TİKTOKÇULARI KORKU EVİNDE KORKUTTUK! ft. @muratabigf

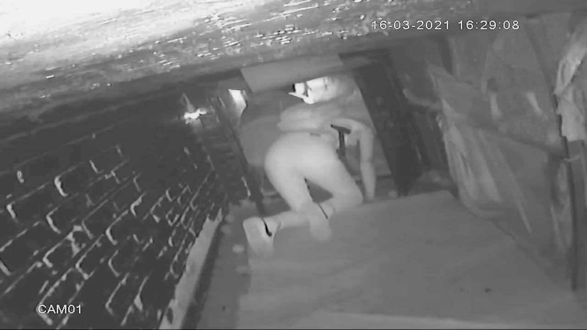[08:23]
Dur bir dakika. Kal. Abi bir dakika. Ayağımı tutuyor. Ayağımı tutuyor. Bir dakika. Cemre'nin ayağını çekti.
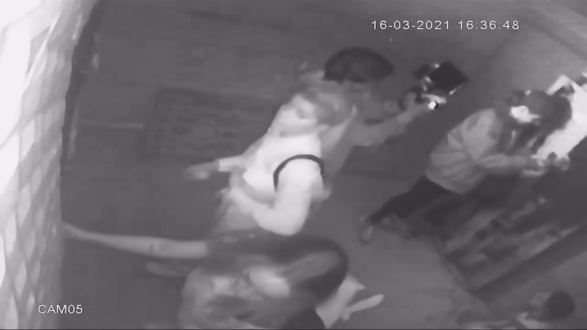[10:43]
Şapkalı, ne yapıyorsun lan sen orada?